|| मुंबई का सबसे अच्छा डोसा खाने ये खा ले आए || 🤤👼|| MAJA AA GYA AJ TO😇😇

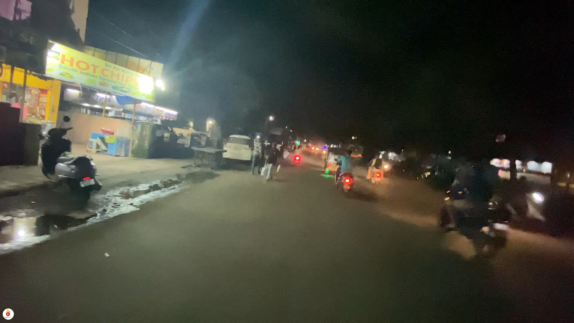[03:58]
तो भाई देख लो स्कूटी चलाती हुई जा रही है इतने बड़े मेन रोड पे।